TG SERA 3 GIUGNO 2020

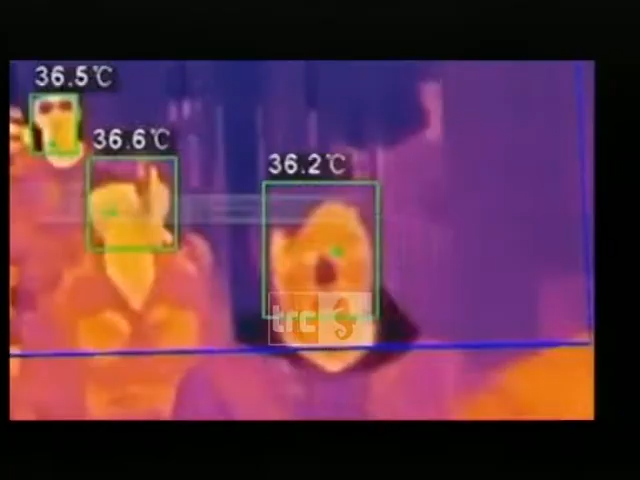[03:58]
è stato infatti previsto che gli armatori e i vettori marittimi in genere avranno la responsabilità di controllare con termoscanner i passeggeri,
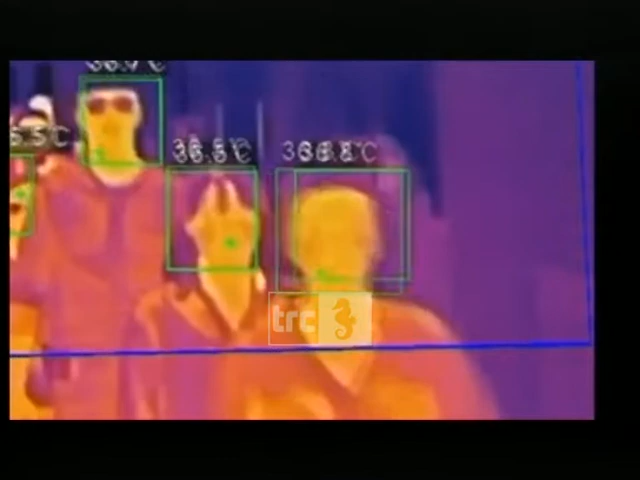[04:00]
sia all'andata che all'arrivo.